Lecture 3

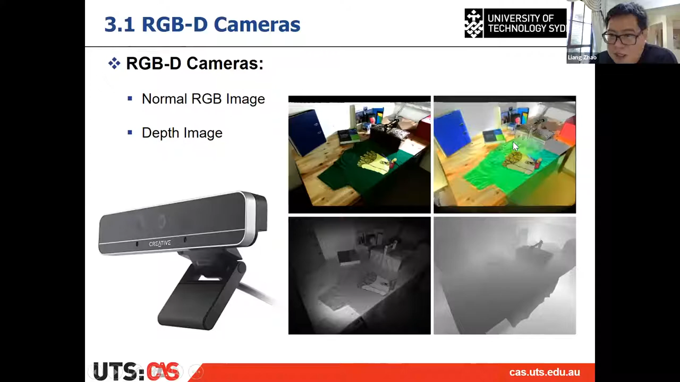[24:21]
Then because each pixel, it corresponding to an RGB, which is a color, then you can display the point cloud. You can display the point cloud with color. So here is a demo about what's the live RGB and depth image you can provide, that you can get from the RGBD camera. That is from a Kinect One. As you can see, the left is a normal RGB image, and the right is the depth image.
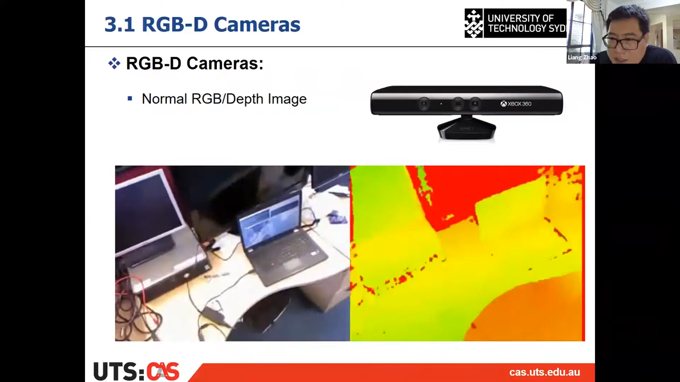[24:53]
And combine them together, you can get something which is quite interesting. All right, so this is what we get. And the first version, as I mentioned before,
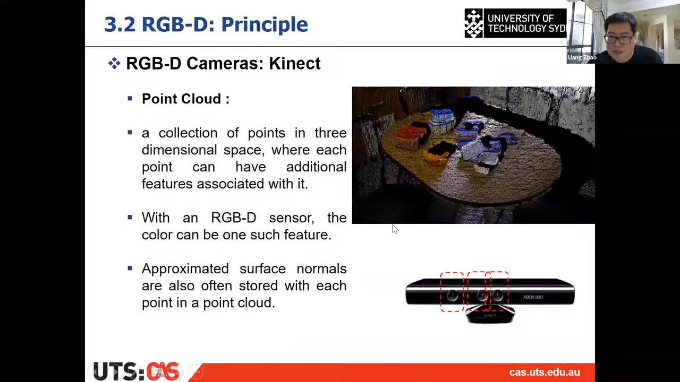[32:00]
So which means from a single view of the RGB sensor, we can have this point cloud. It's quite impressive, right?
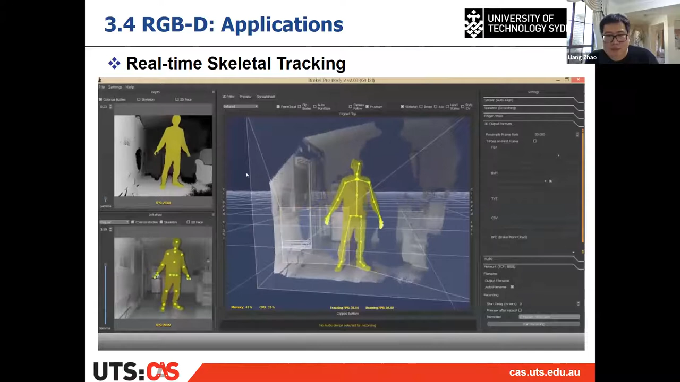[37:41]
And then if you check the skeleton, then you can apply it into the games, right? And this is the skeleton checking. show you how the colors work. So now in purple.
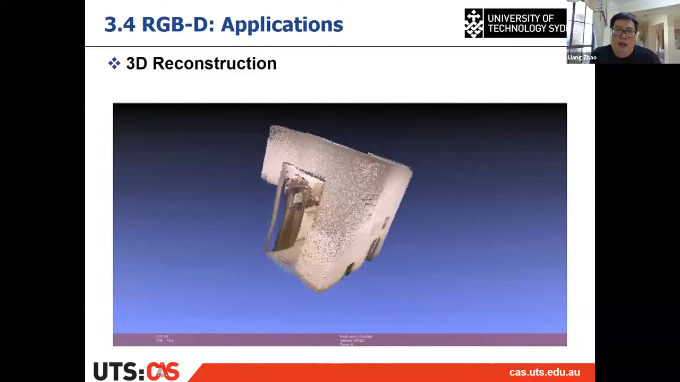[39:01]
This is done by one of my PhD students. I think you've seen that before.
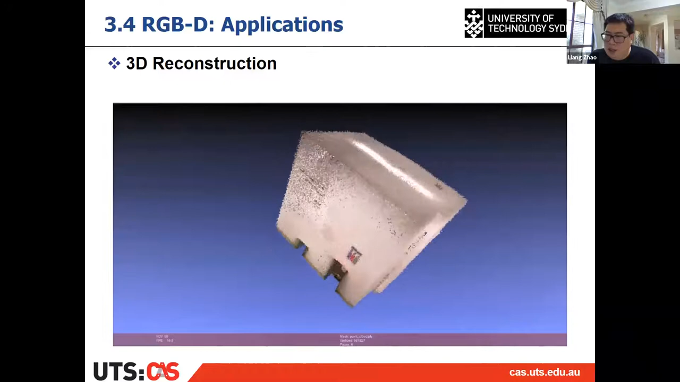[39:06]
I can't really remember. I think you've seen it before. So this is the reconstruction of the kitchen on level 9,
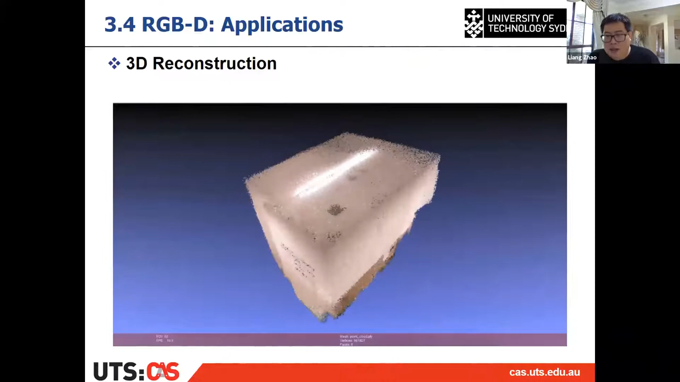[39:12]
building 11, just next to our cast area.
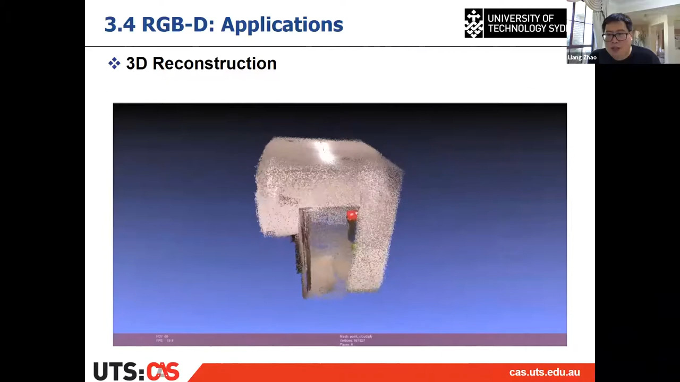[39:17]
It is done by a handheld single RGBD camera. And we can do this 3D reconstruction with very detailed texture because we have
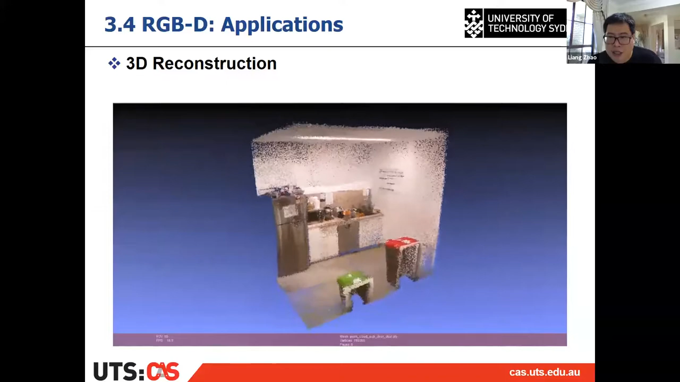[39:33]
the punk cloud from the punk cloud with color from both the RGB image and depth image. And this is what we did.
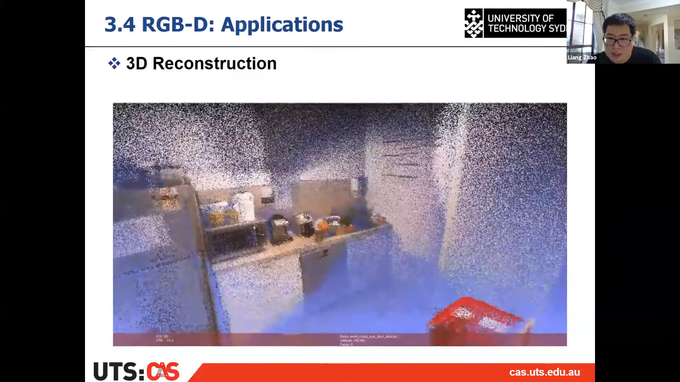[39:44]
That student is pretty good. He graduated already and he's now working as a senior scientist, a research scientist in Baidu, which is doing self-driving. Autonomous driving problems. And this is what we converted into a mesh. So that is still the kitchen, but we convert the pond cloud into mesh.
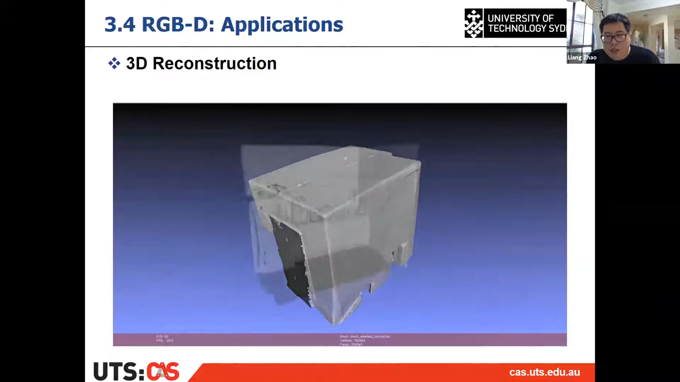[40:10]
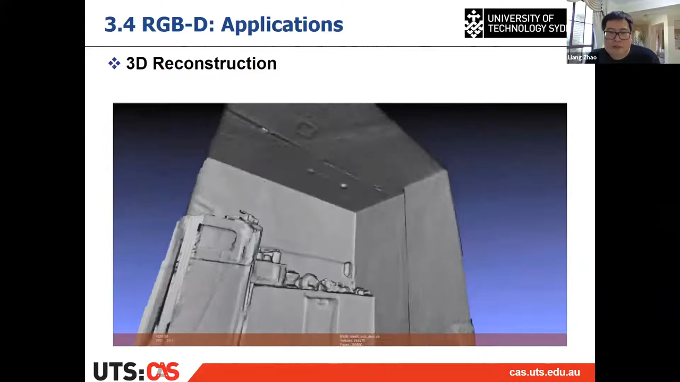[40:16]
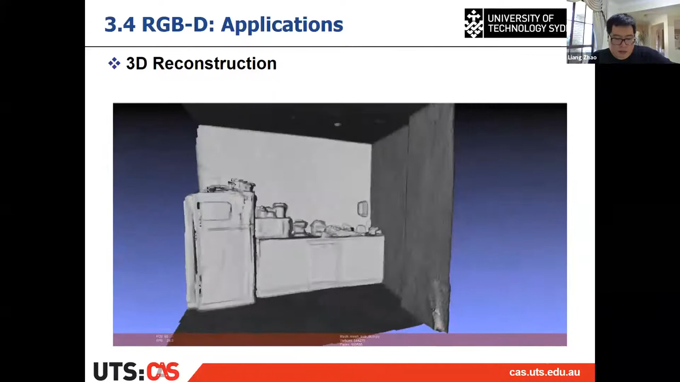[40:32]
All right, then the next one, this one is a larger area.
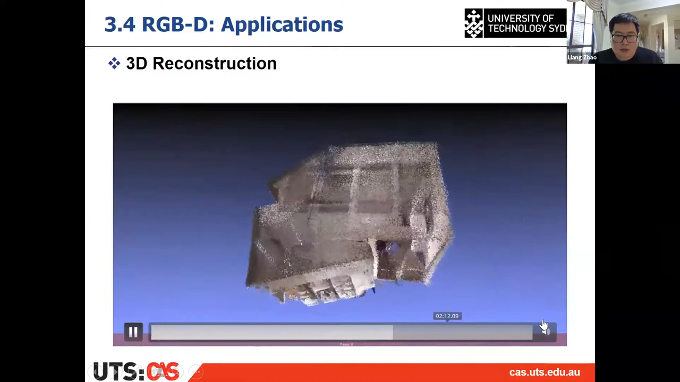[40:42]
This is the meeting room on level 9, building 11,
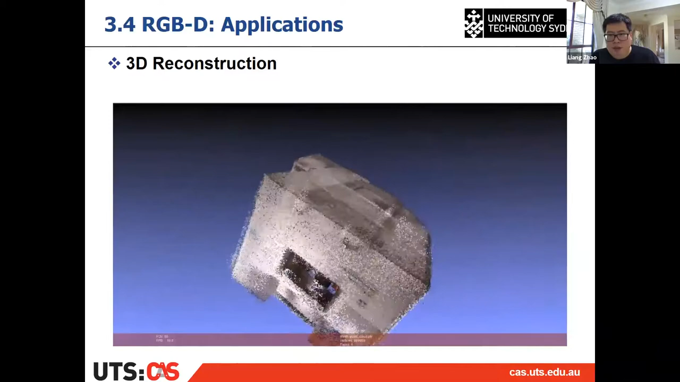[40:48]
just inside the CAS area, just next to my office.
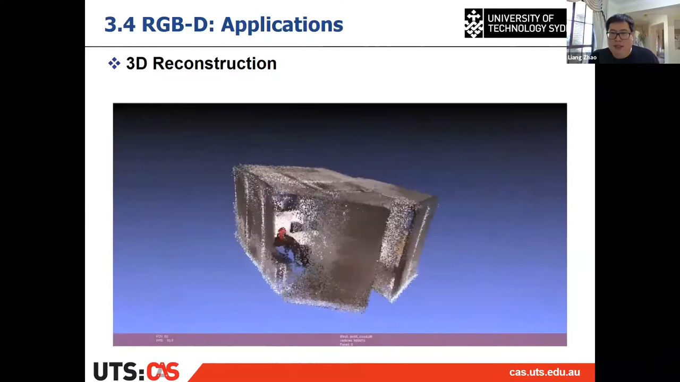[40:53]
That's the meeting room. That's the 309. That's the level 9, 309 meeting room. And
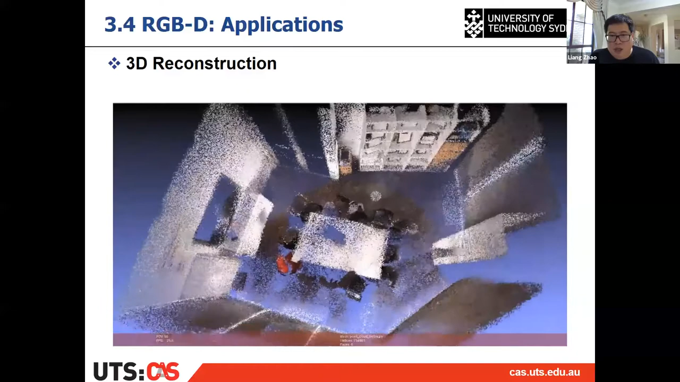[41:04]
we did the 3D reconstruction with RGBD camera.
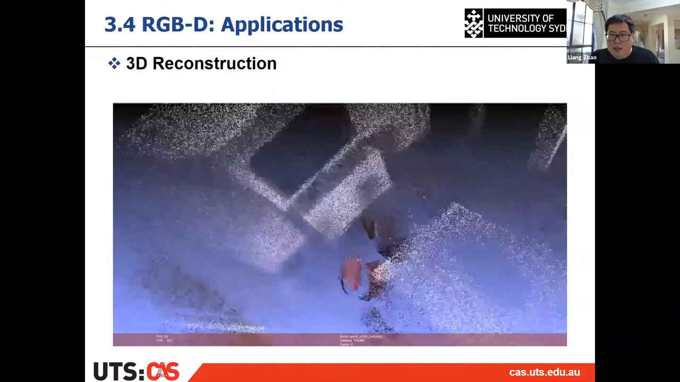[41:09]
And as you can see, the environment is punk cloud and also with colors.